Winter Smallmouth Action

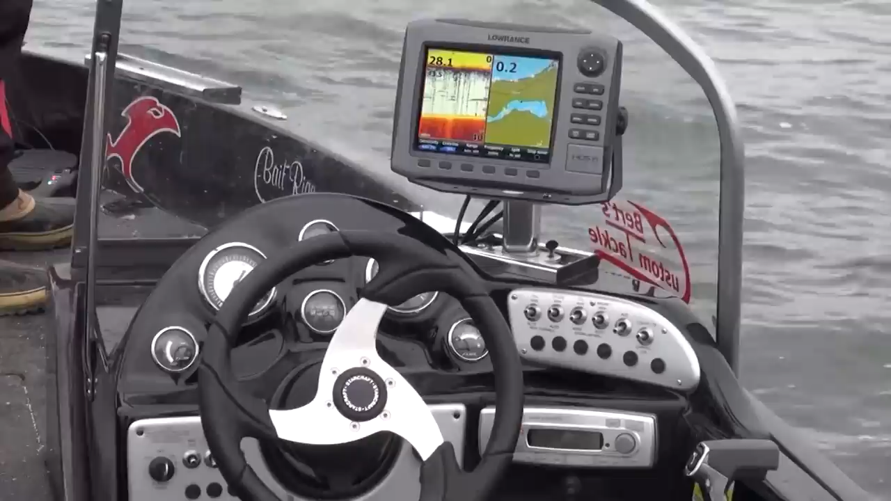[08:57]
Comes off a real steep edge. These fish just come up here in the wintertime, early, early in the spring.